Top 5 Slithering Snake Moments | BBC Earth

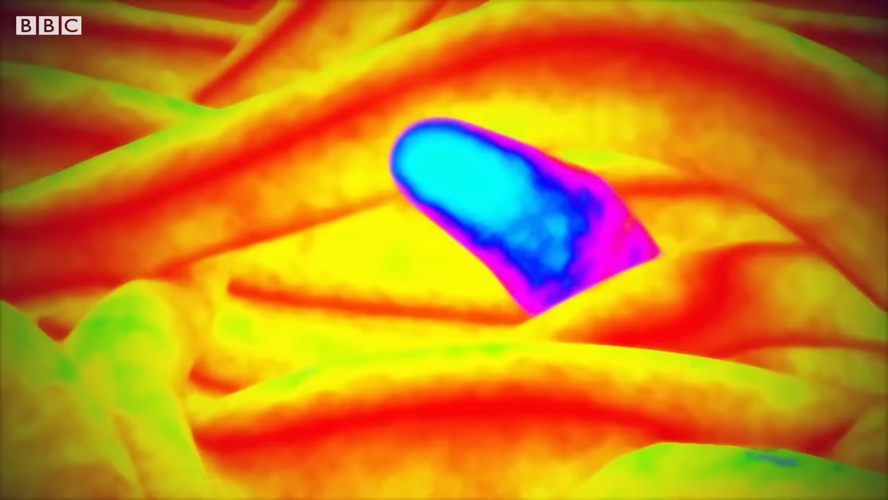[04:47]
Their relative temperatures show what's going on.
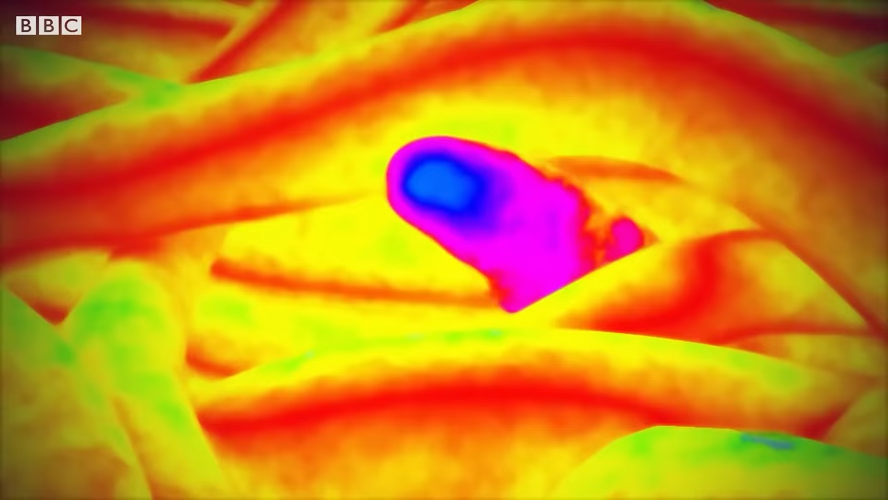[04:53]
It's just a little bit of heat.